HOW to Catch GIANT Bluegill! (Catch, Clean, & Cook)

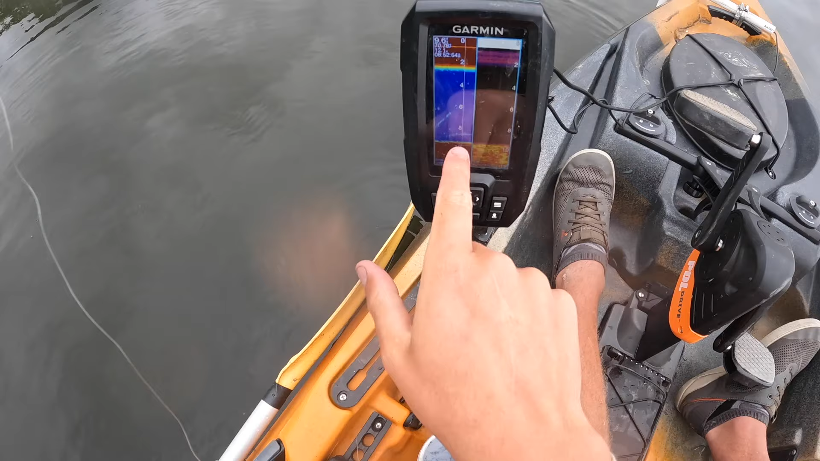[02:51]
And see in the distance, a little, there's a fish down there. He, he might not be right here, but he's probably in this vicinity. But, that's how I've been doing them. Searching for them and dropping them right on top of their heads. It's, it's almost like ice fishing, really. Yeah, some, they're, they're around. They're in this area. My fish finder's picking them up in the area. So, let's see if we can get a couple more. That's some nice fish down there. See my fish finder? That's pretty cool. I thought maybe this would be a true bluegill.